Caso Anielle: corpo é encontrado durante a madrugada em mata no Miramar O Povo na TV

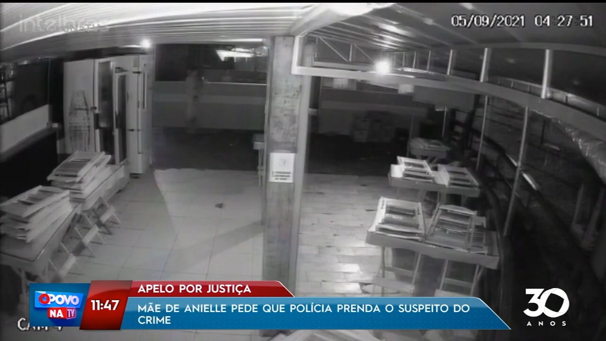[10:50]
Por ele fazer isso com a minha filha, porque minha filha não tinha maldade com ninguém, minha filha era uma menina de Deus, sempre foi, ela tem um dono que é Deus. As câmeras de segurança mostram o momento que ela se levanta e sai com um rapaz em uma bicicleta. Você acredita que ela foi atraída por esse rapaz ainda durante a noite e combinaram dela sair durante a madrugada?